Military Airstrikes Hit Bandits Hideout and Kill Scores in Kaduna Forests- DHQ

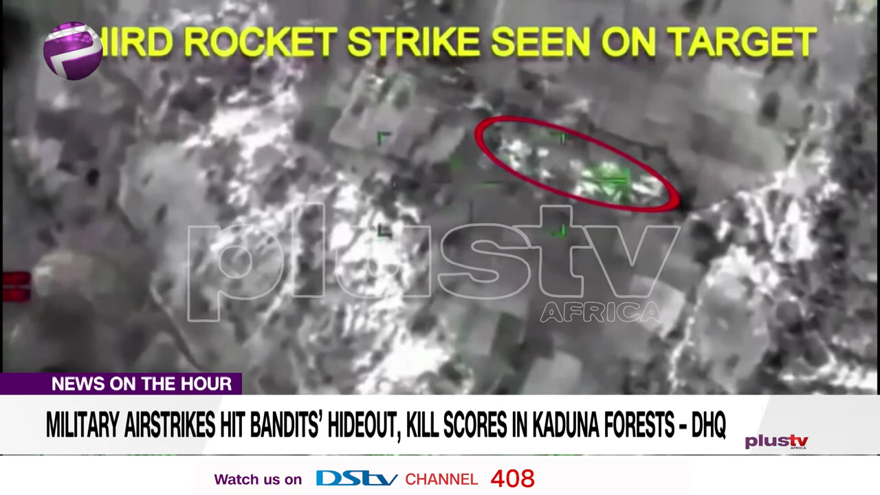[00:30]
the two locations were being used as staging areas by the bandits. He said the attack on the Kuduru Forest hideout was executed after aerial reconnaissance missions observed
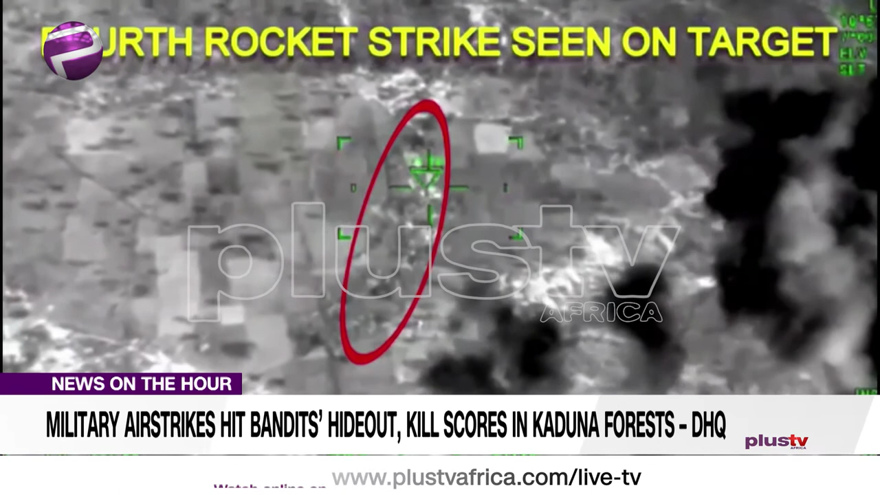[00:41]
a significant number of armed bandits around some compounds in a small settlement within the forest.